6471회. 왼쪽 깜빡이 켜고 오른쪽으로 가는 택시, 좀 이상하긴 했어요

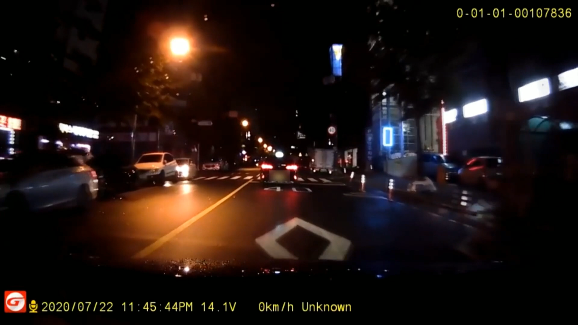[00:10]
천천히 갑니다. 택시가 왼쪽 깜빡 켰어요. 왼쪽 깜빡 켜고 왜 오른쪽으로 빠지죠? 지나가는데...
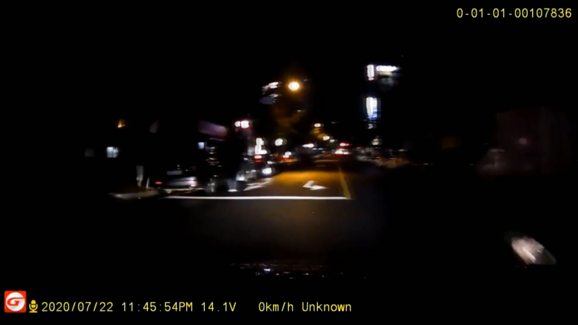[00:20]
에이... 이런 이런 이런... 아니, 깜빡이 왼쪽으로 켰으면 왼쪽으로 가지. 아, 유턴하는데 좁으니까 유턴하려고 오른쪽으로 원을 크게 그려서... 아이고... 꽝! 이번 사고.